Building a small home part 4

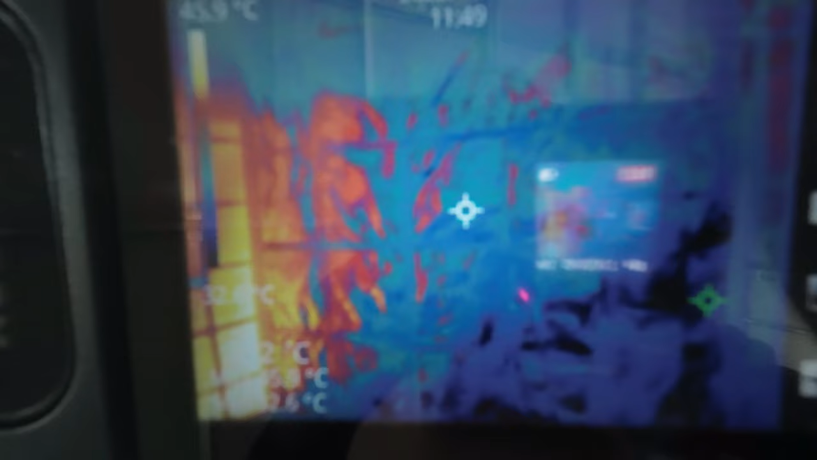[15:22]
That way you see on the there's just reflection because it's foiled.
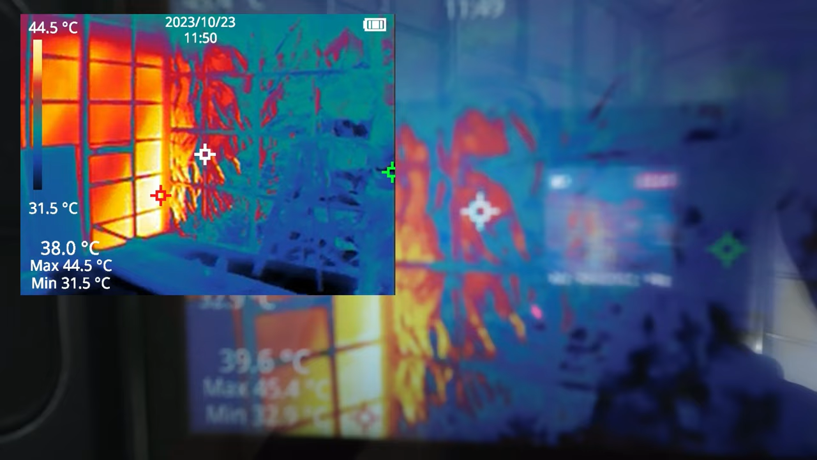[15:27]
On screen: scale top 44.5°C, scale bottom 31.5°C
But what a difference.
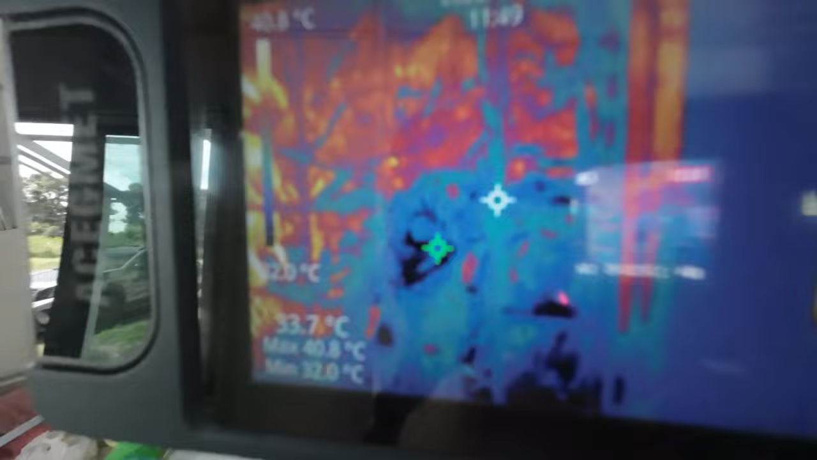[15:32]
On screen: spot 33.7°C, max 40.8°C, min 32.0°C
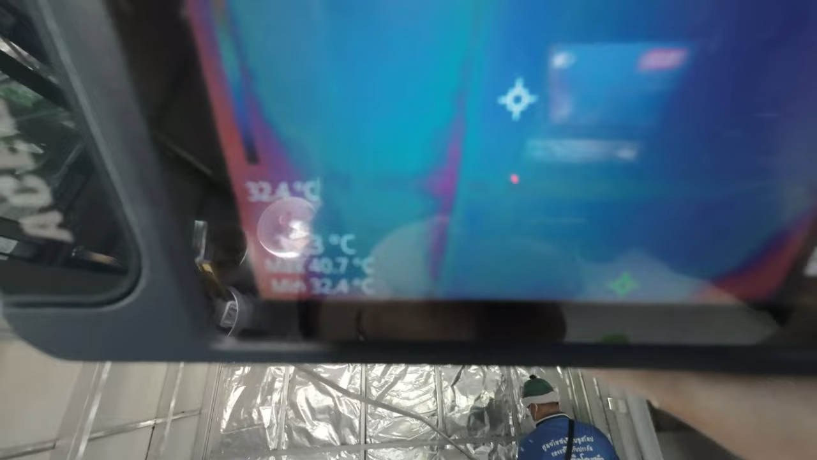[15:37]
You see the insulation on the ceiling's actually great.
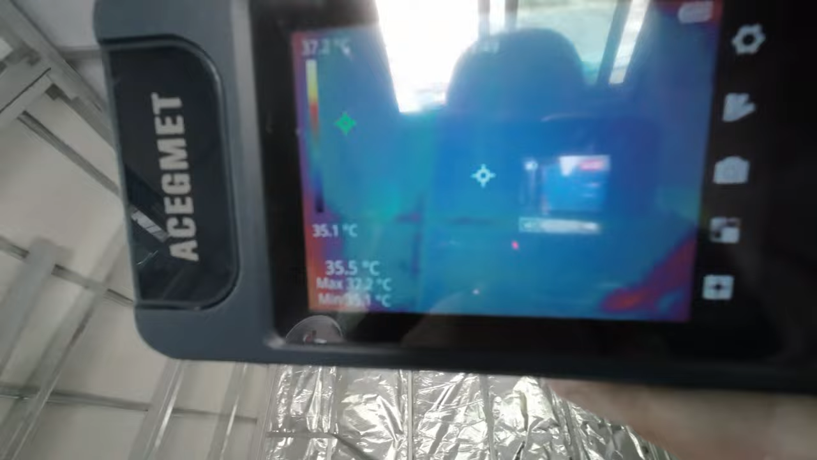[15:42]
On screen: spot 35.5°C, scale bottom 35.1°C
You come to the wall, it's bloody hot.
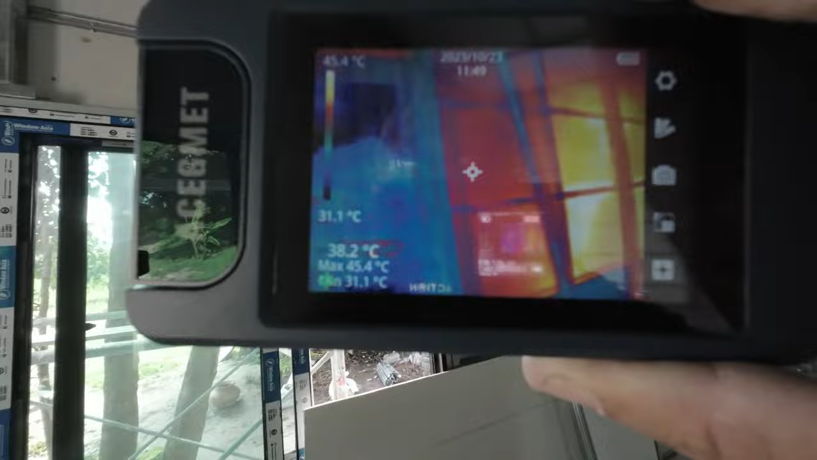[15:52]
On screen: spot 38.2°C, max 45.4°C, scale top 45.4°C, scale bottom 31.1°C
So being under the trees actually makes a great help.
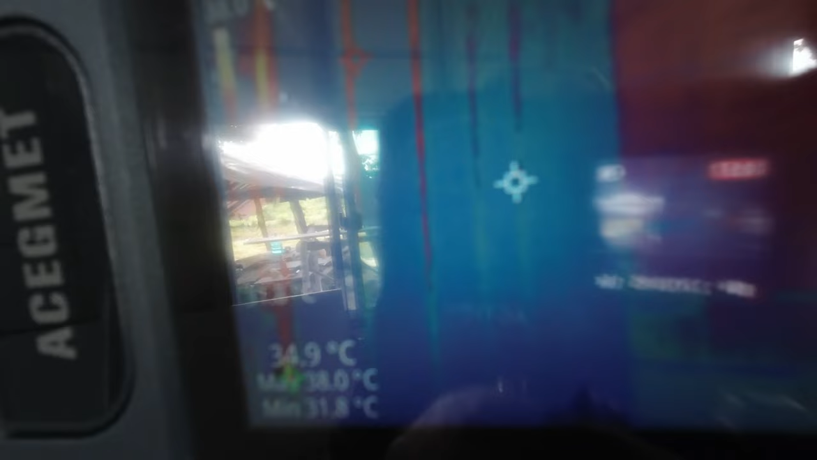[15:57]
So on that wall there, without the insulation, you can see how hot it is.